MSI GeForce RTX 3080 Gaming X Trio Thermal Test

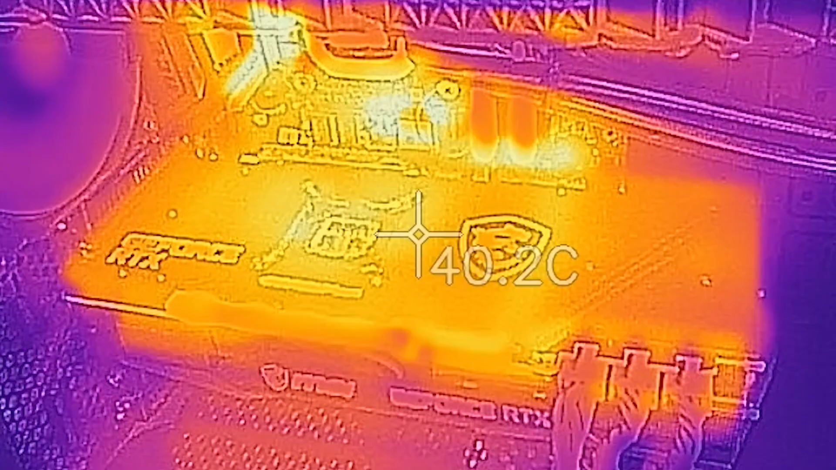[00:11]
On screen: spot 40.2°C
We're going to do some thermal testing here, and we're running the card with Metro Exodus and going from the desktop to 4K Ultra with ray tracing and DLSS enabled. We're going to let that sit for about 15 minutes, and then we're going to exit and go back to the desktop. So this is time accelerated, and it's only going to take about a minute and a half, but let's go ahead and we've kicked off Metro Exodus, and here is where the game itself actually loads. As you watch for the next several minutes, you'll see that the temperature goes from a surface temperature saying 40 degrees up to about 78 degrees Celsius.
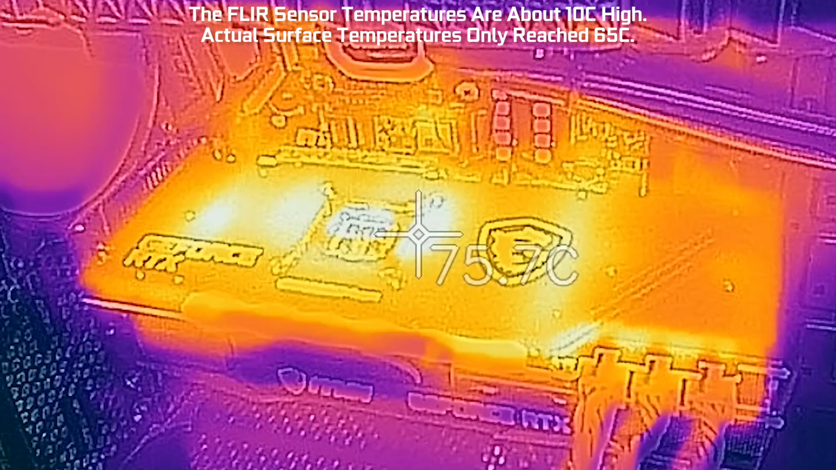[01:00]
On screen: spot 75.7°C
From what we can tell, it's about 10 degrees Celsius hot, so the actual surface temperature is more like 65 degrees Celsius, give or take. And so there you go. This is, again, time compressed, so it's been about 10 to 15 minutes of running the game. We've hit peak temperatures, and you can see various surfaces on the back of the card here are hotter than others. Obviously, closer to the GPU is the hottest, but there's also a hot spot on the left there where some of the voltage regulation is happening.
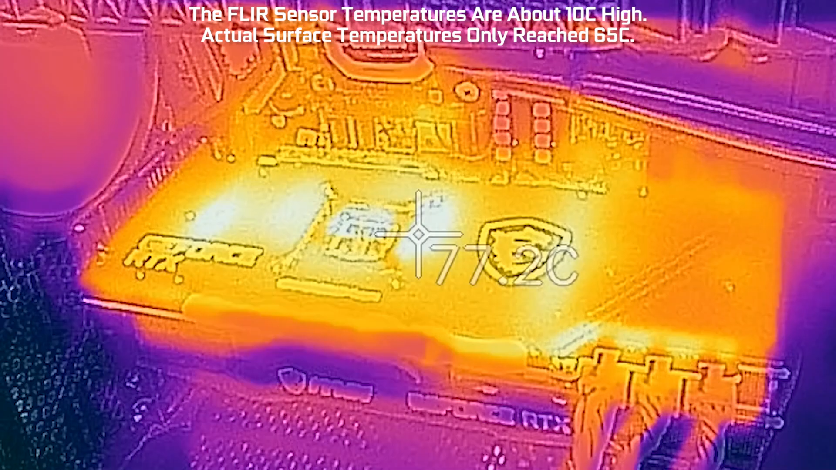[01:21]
And that does it for the heat up. Now let's go ahead and exit and return to the desktop.
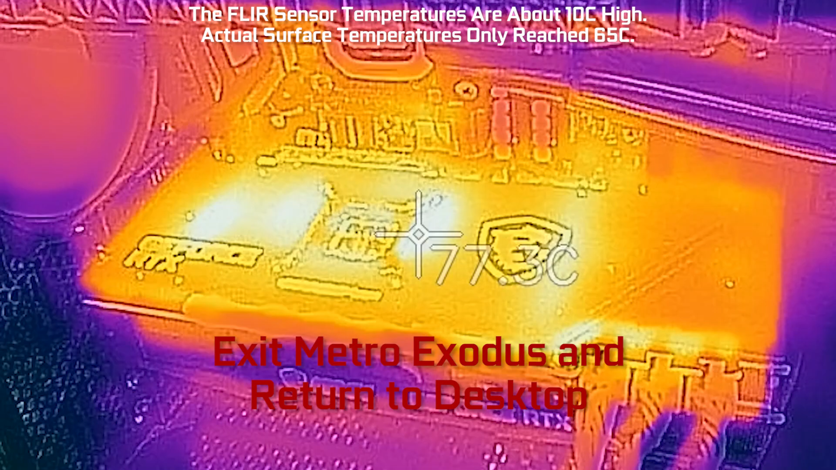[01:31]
On screen: spot 77.3°C
So we've closed here, and now we are watching temperatures drop, and it takes a few minutes, but eventually you get back to close to ambient temperature. Note that the fan speed does slow down as the temperature drops, so, you know, if you crank the fan speed up to 50% and just left it there, you'd get thermals dropping much more quickly than we're showing here.